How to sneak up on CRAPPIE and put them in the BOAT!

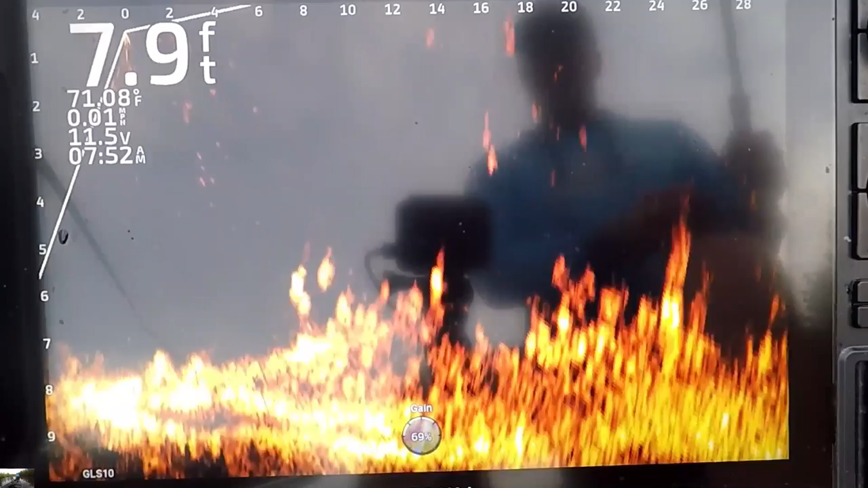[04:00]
On screen: depth 7.9 ft, water 71.08°F
there he comes oh yeah that's a good one that's a good one so I changed the baits and they seem like they like this one